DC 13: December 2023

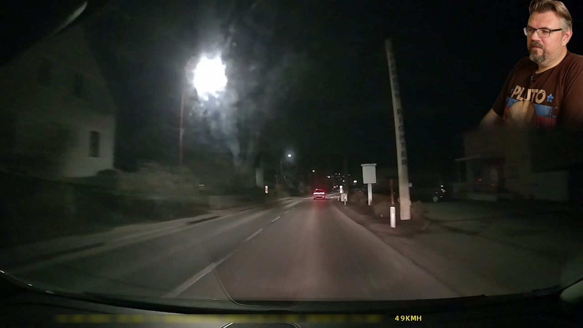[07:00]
50 kilometers per hour inside a town. All right. Now we come to an intersection with a train. Yeah. And it's getting yellow. It's getting red. So we have to stop. Right. I'd stop. Not for a train. I will not stop for a train. Notice something at this Coca-Cola truck?